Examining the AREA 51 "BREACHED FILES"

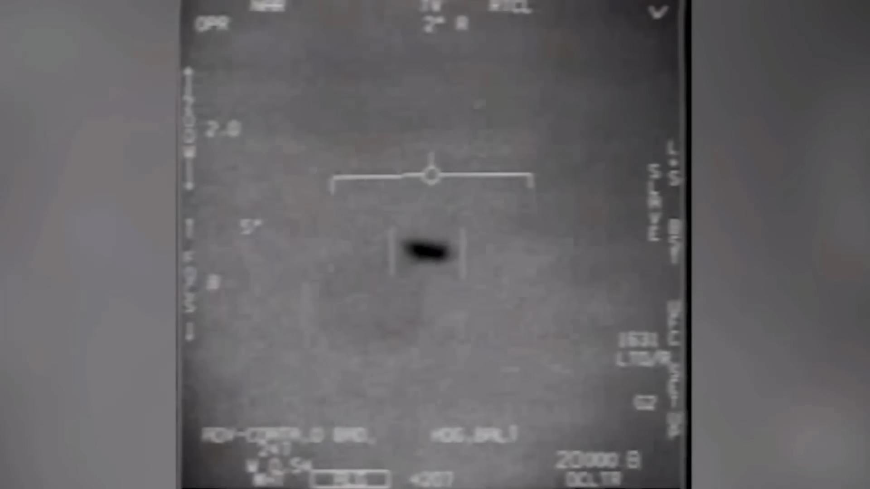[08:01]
Or our laws of physics. Some of the things that they show, like the way it moves, the direction, against the wind, things like that, it doesn't really make any sense.